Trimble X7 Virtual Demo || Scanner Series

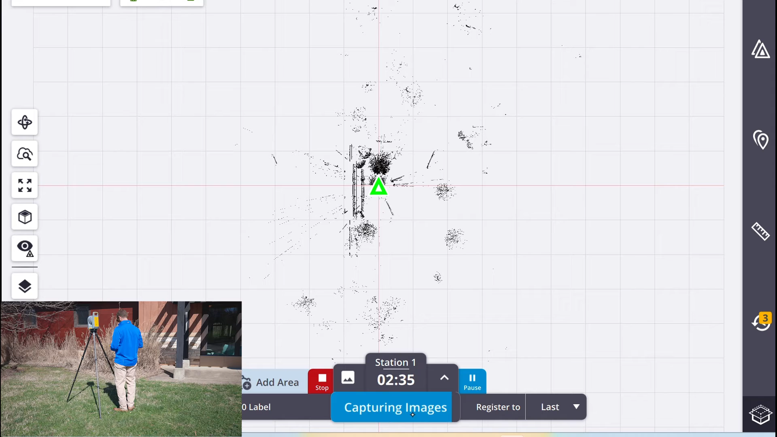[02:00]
Now all we have to do is check our settings, which will be retained from the previous scan, and start the scan.
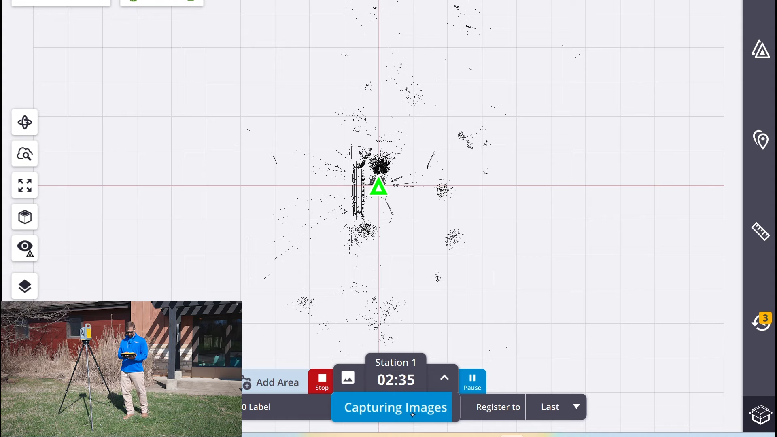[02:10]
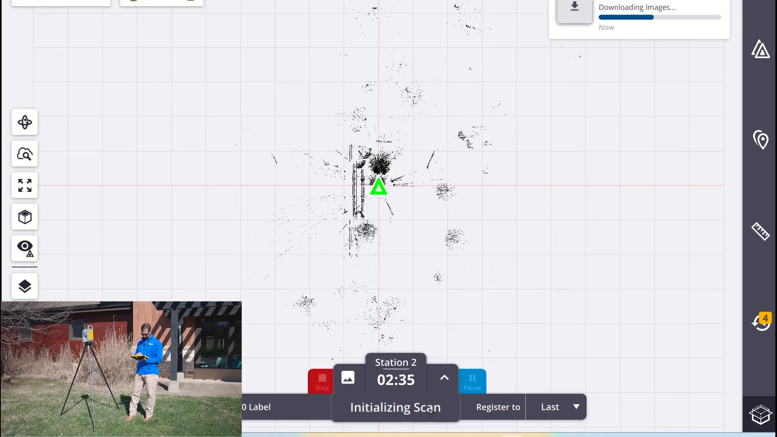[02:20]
Now the scan is complete. While it was finishing capturing images, the data was downloaded to the tablet and registered to the previous scan.